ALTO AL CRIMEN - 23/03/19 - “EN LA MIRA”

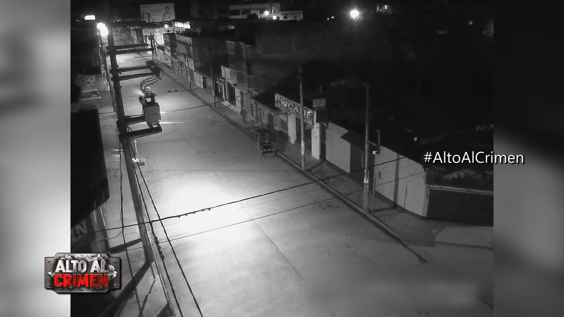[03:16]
Note que un sujeto con gorra camina por la acera.
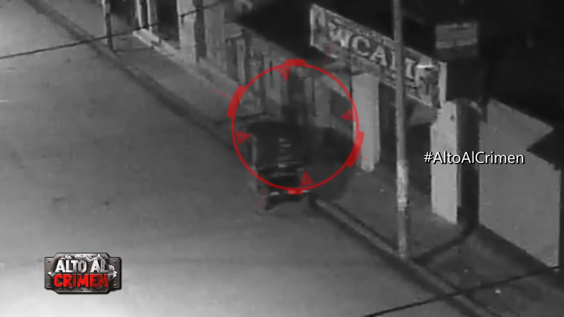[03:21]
En su camino hay una mototaxi estacionada. Él no pierde tiempo y se detiene a revisar el vehículo. Al interior había una pareja que dormía plácidamente. Obvio, también estaban en tragos. El ladronzuelo rodea la unidad como asegurándose que estén inconscientes, pues no quería fallar en su robo.
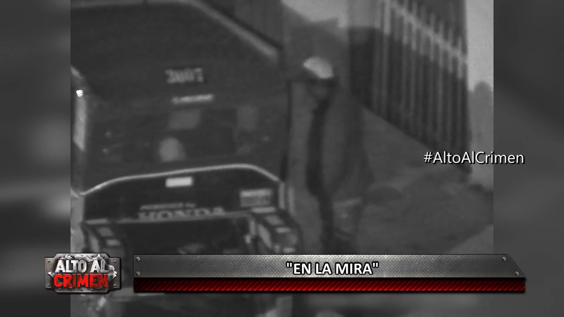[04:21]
Pero él no iba a perder, así que nuevamente lo intenta y logra tomar el bolso. Se lo esconde bajo la casaca y empieza su retirada muy tranquilo, sintiéndose ganador.
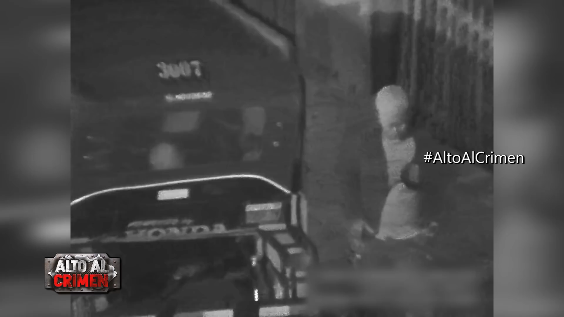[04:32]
Pero como a los ojos de la ciudad no se le escapa nada,
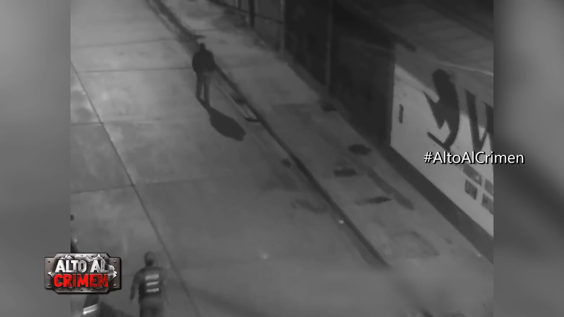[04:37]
una unidad del Serenazgo ya estaba en la esquina esperándolo.
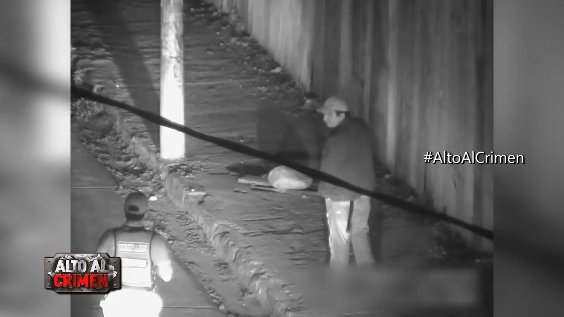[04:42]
Él se pone nervioso, y peor aún, porque un sereno junto a su unidad van tras él. Ya perdido, el delincuente se detiene y pone cara de yo no fui. Tras esta oportuna intervención, al torpe ampón solo le queda sacar el bolso que había robado.
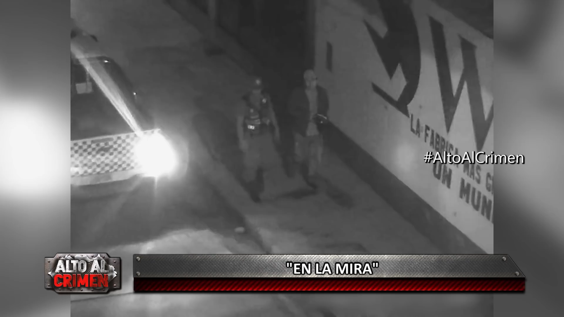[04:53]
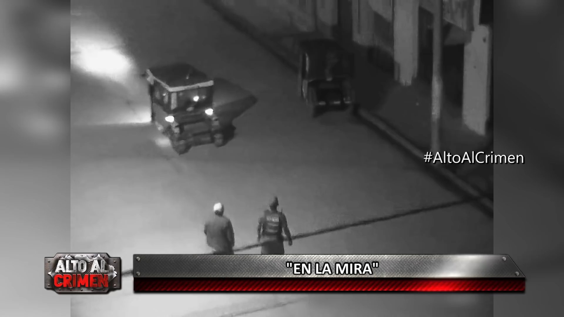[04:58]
Luego se dirigen hacia las víctimas que seguían durmiendo, evidentemente no se habían dado cuenta de lo que había sucedido. El delincuente se pone a un costado y todavía se estira el alcornoque.
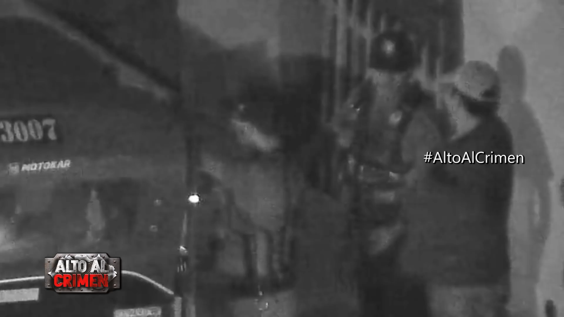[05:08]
La pareja reacciona y se da cuenta de lo sucedido.
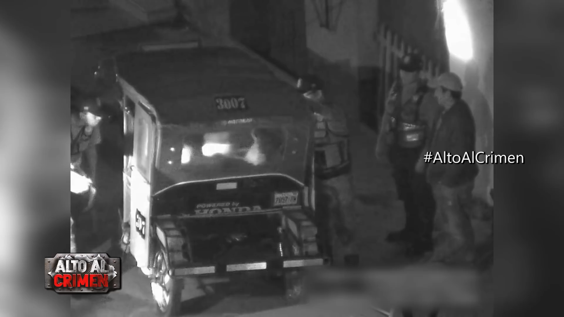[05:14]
Los serenos rodean a Lampón, que quería pasar piola, pero es tarde, ya está perdido.